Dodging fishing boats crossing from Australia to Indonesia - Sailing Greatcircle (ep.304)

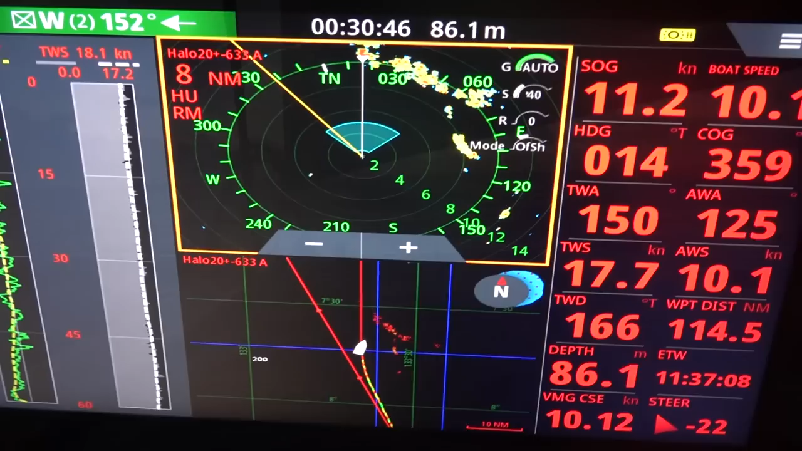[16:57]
but it was our turn in the last night as well, as there were squalls coming from east to west.
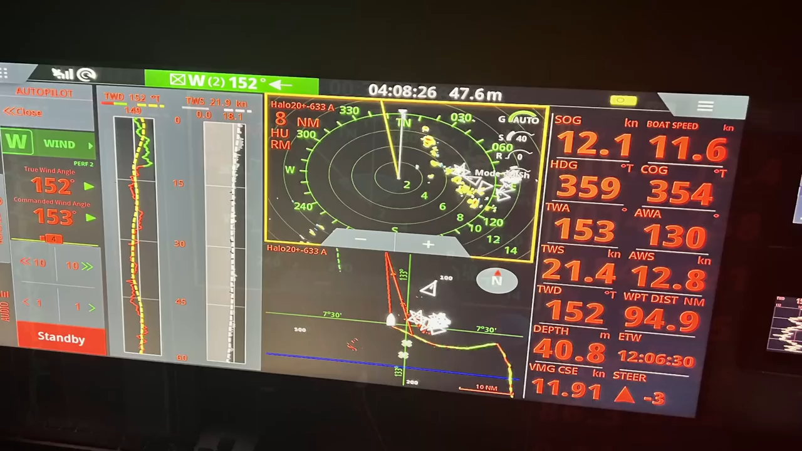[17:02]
At the same time it turned out that we still weren't far enough to the southwest,
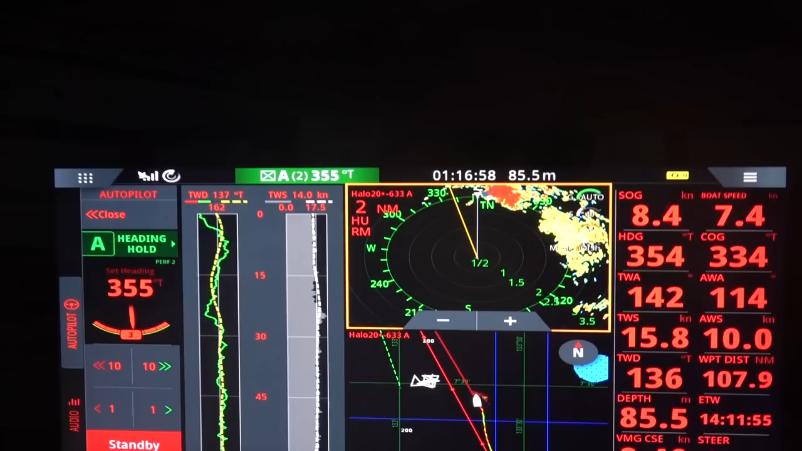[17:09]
and we encountered a big mass of AIS beacons and ships. It's very difficult to see the difference between a buoy and a ship.
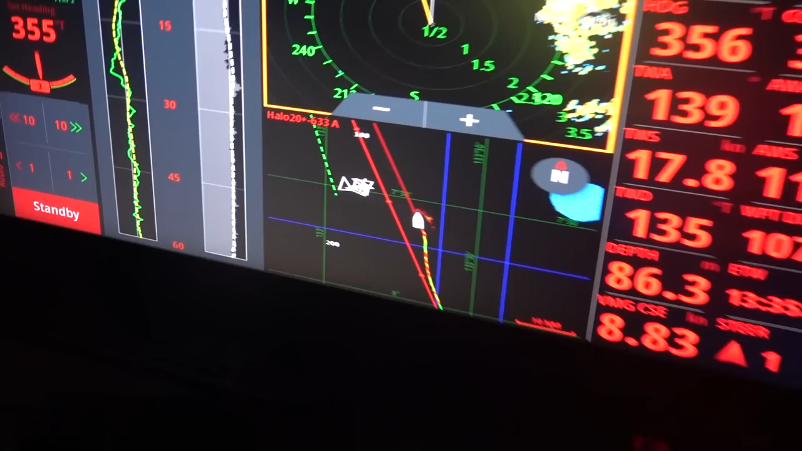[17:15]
And then there was a line of lights right in front of us. Starting to rain already.